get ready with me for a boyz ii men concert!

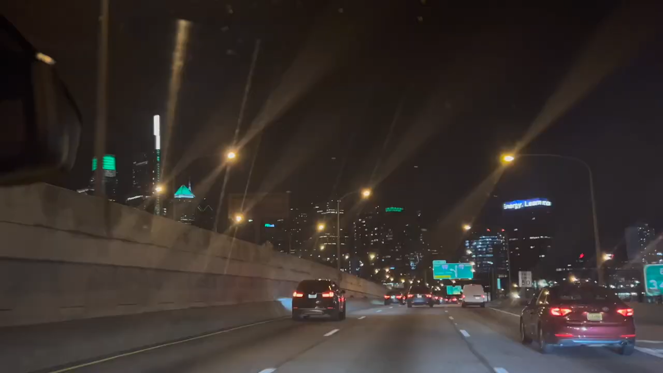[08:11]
here we are headed to philly all the buildings were green for the eagles of course the only thing that sucks now of me posting this the super bowl
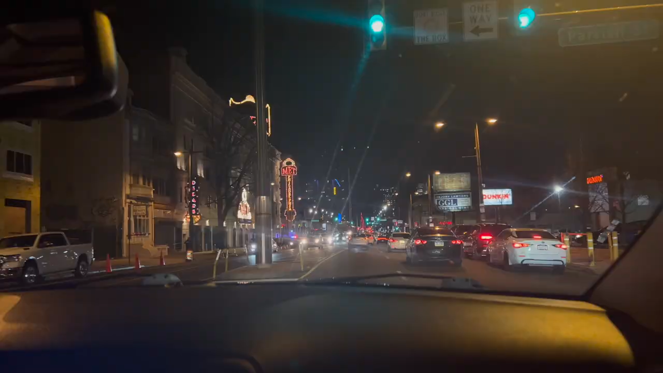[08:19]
is technically tonight but